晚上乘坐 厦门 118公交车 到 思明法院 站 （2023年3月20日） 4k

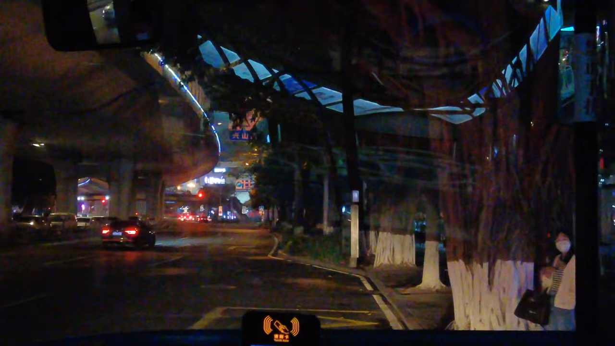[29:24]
然后下一站福 你 特 上 堡， 啊， 福特堡小区。
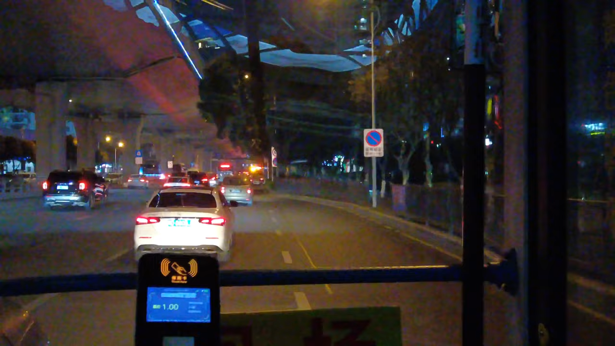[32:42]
我们上面呢，这个高架是那个仙岳高架。